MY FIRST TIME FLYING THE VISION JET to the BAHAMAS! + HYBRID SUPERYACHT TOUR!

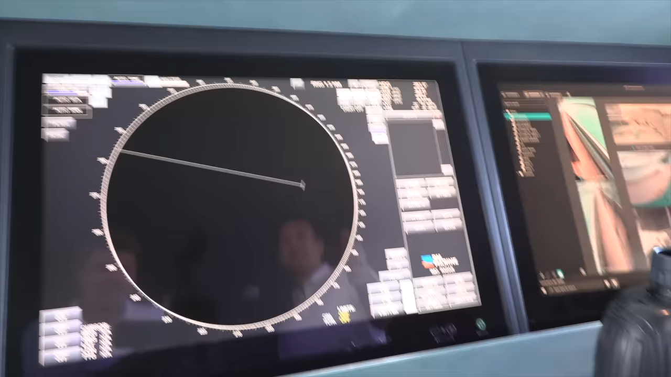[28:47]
Our radar, X-band radar, our transis, Navi sailor.
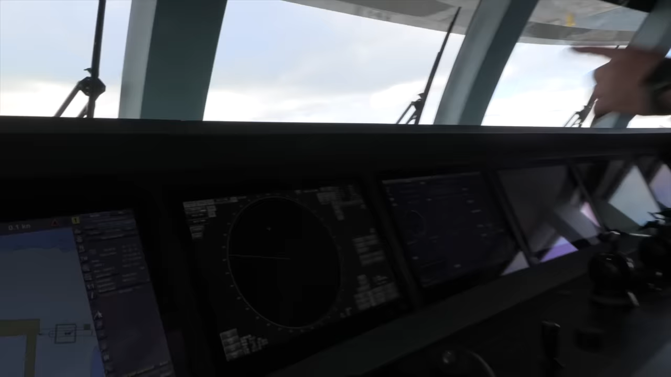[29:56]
We can swap those back and forth. A redundancy to be fully paperless.
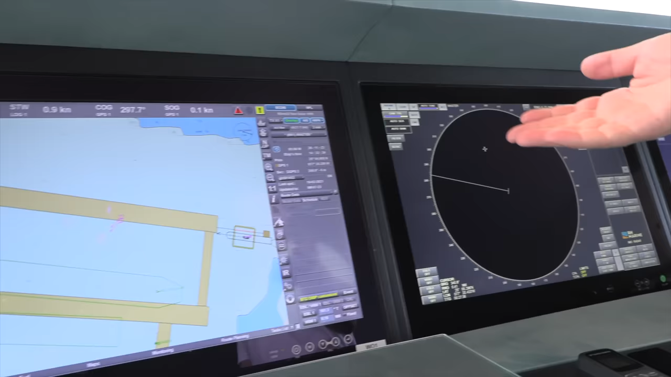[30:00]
We have to have full redundancy of our navigational charts.